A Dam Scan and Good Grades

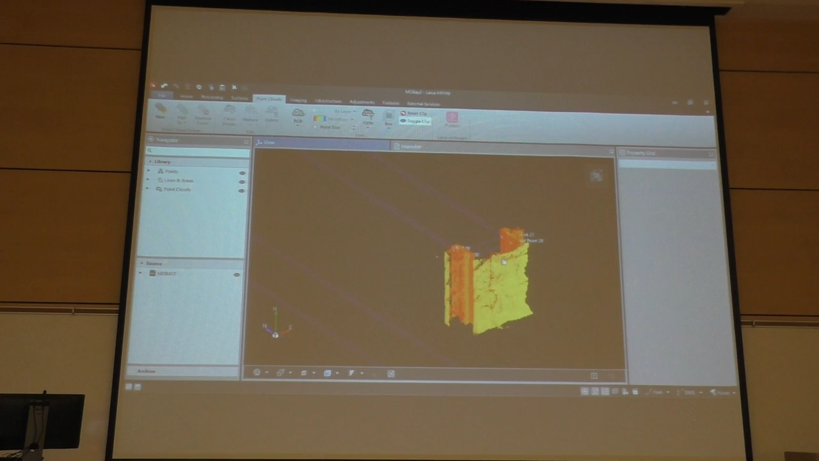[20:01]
Some ways it's it's not as big of a design, but yes. What are you doing that for? Like, what are you trying to do? Okay, so what I'm trying to do is, see these purple lines?
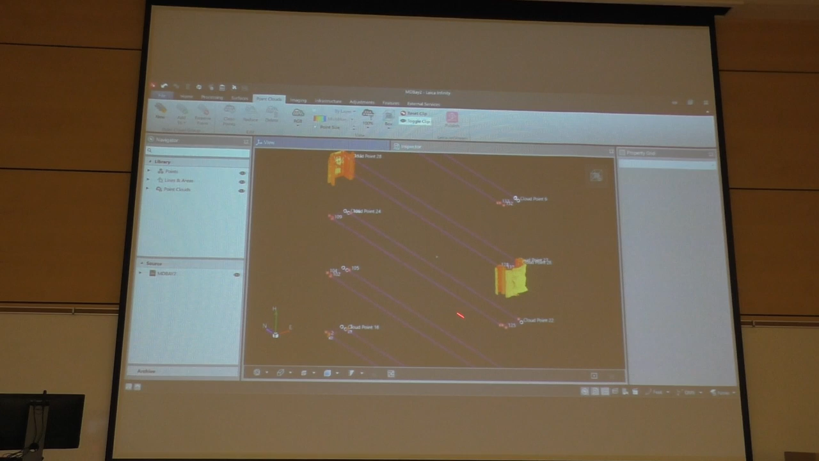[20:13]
I've already measured these purple lines, but if I only wanted to get these distances for,
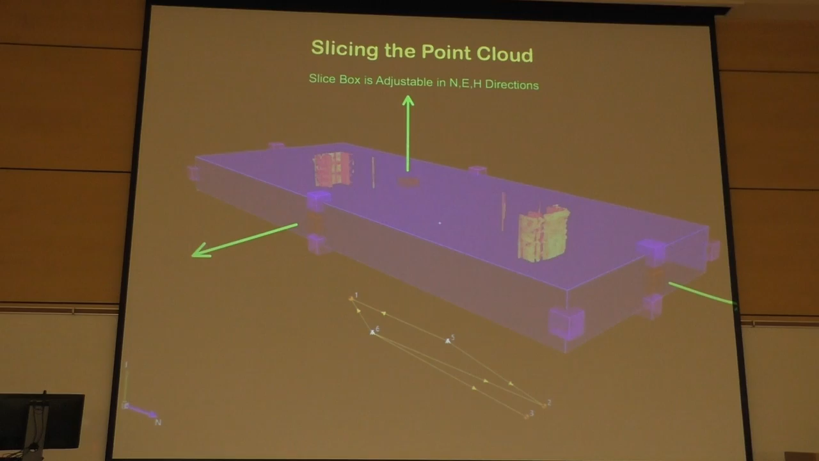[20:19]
let me back up a couple slides here. I want to get these distances right here. Mm-hmm. And I want to get these distances at 2 feet from the ground, 10 feet from the ground, 18 feet from the ground.
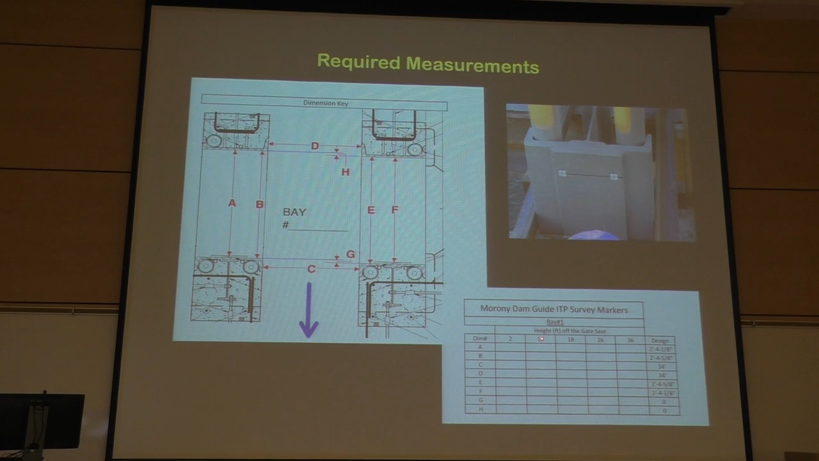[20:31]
So I need these dimensions to write into this sheet here, what those dimensions are. So you build a model of it and then you go calculate them all. So that right. So this is the model here.
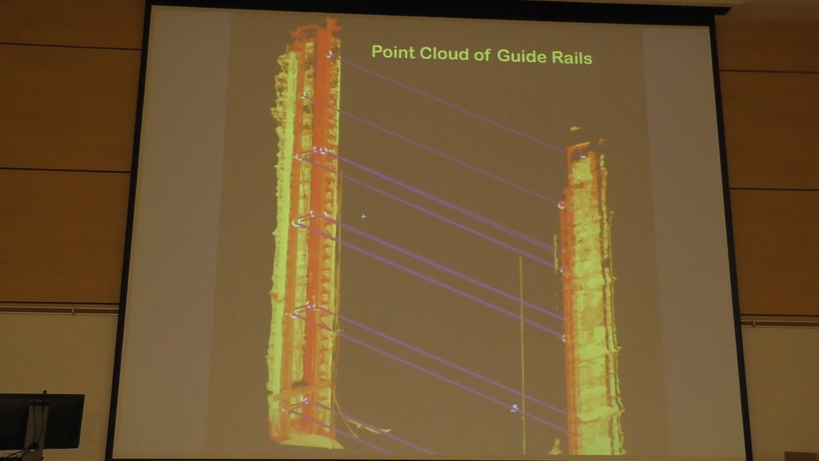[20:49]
Each one of those purple lines here that represents a different height. And I only want to look at one height at a time. I don't want to look at the whole 36 feet. I can squish it down, and it's a little bit easier.
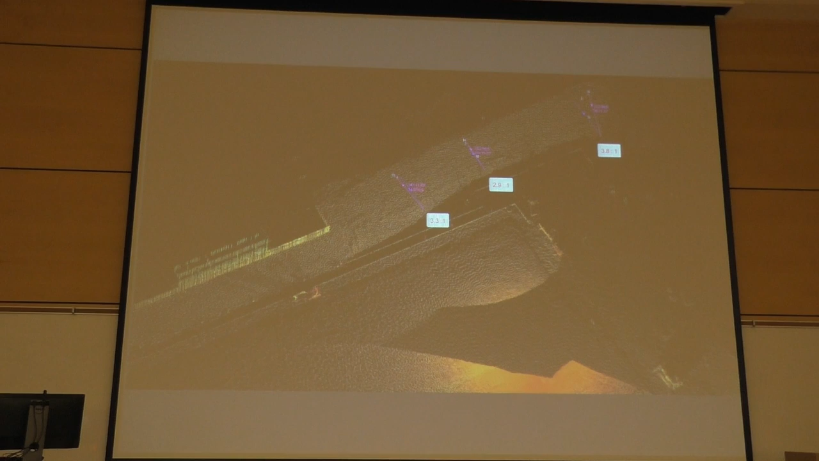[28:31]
First. You can see I picked up an excavator in the scan there.
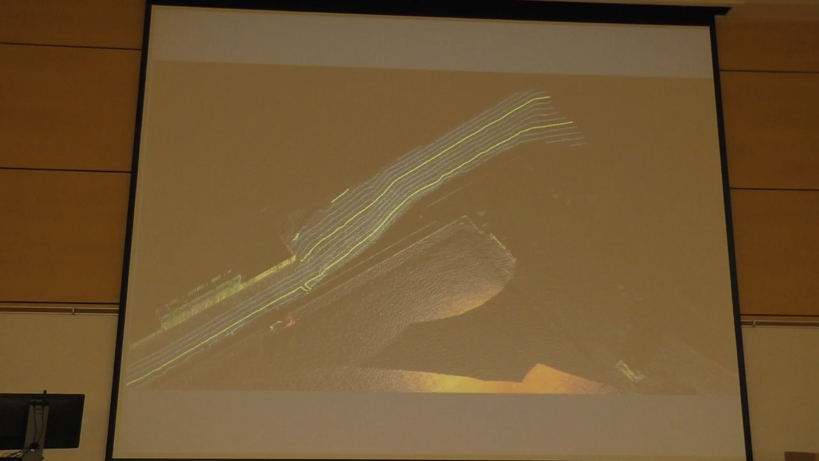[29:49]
So I set it up in two locations, one on the field and one up above. Okay. If I have control points, I can orientate and set up and move it as many times as I want to.
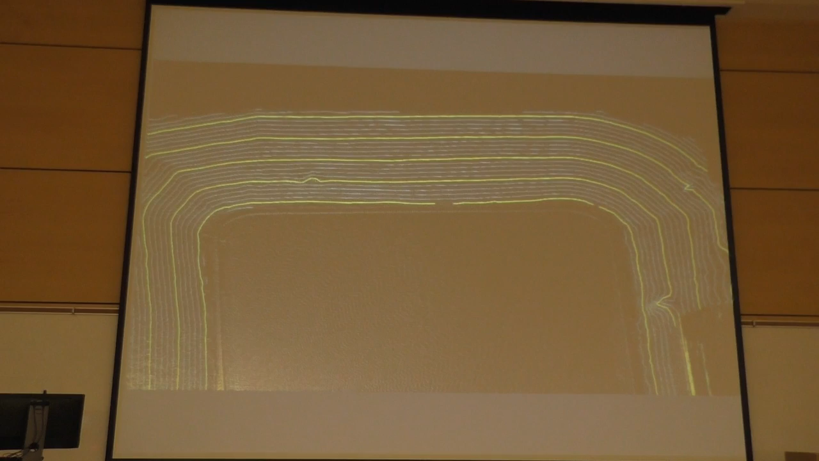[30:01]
And a scan like this would probably take, you know, 10 minutes. So, again, back to walking up and down those slopes, that's going to take you more than 10 minutes to do that.
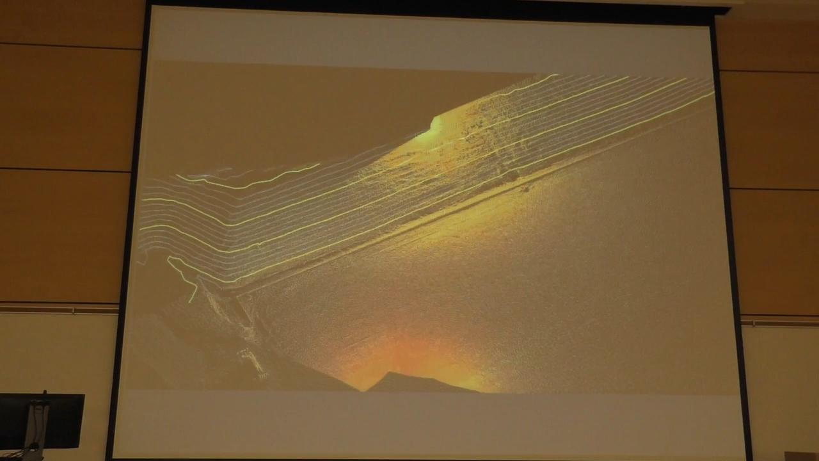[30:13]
So I'll move on here to speed things up. So the other part of the field project to use this to verify, they were cutting the slopes.
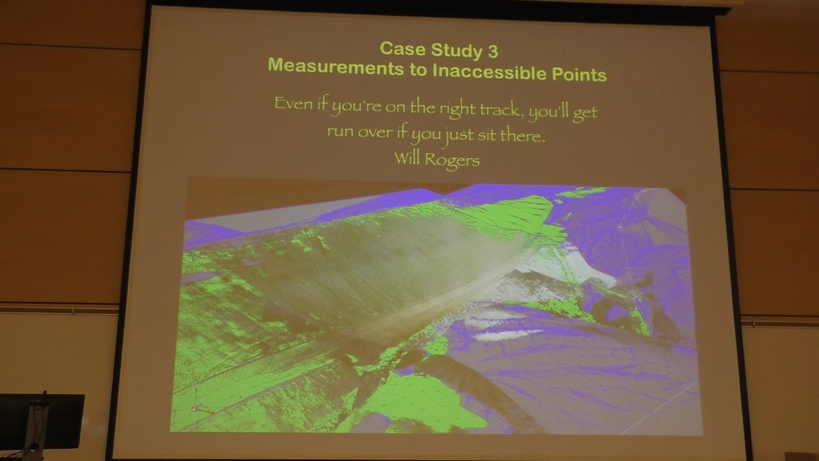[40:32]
You can set up and use your total station to measure it. If you're on the right track, you'll get run over if you just sit there. Well, this is a railroad project, and I didn't want to walk up on the track. So I set up and scanned it. And you can see this height here is about 3360 down to 3260.
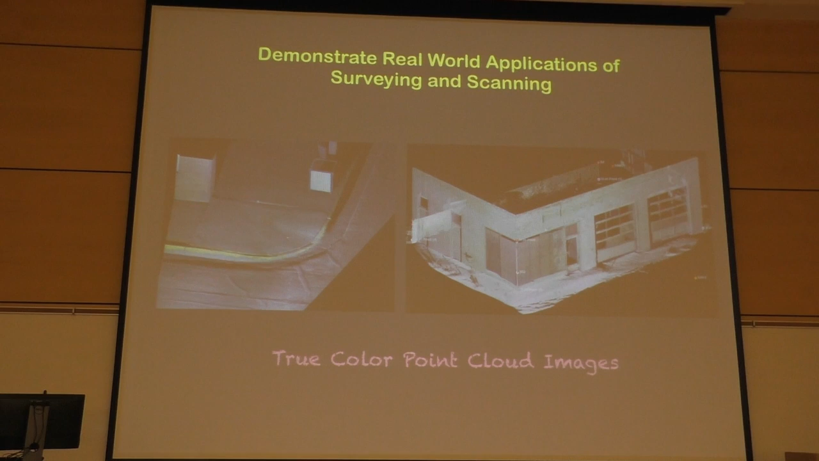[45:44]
so I took a picture before I scanned it and attached that color from the photo onto those points.
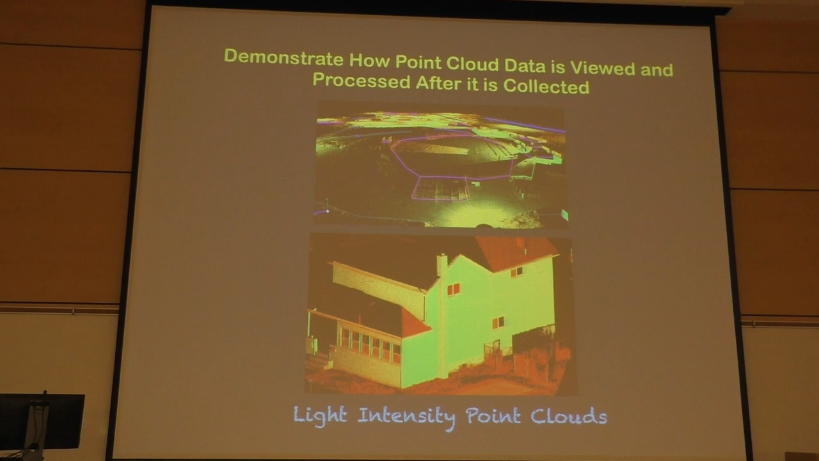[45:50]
This is a light intensity. Demonstrates how point cloud data is viewed after it's processed and collected. This one that I didn't take pictures of. Maintaining connection between academia and professional world.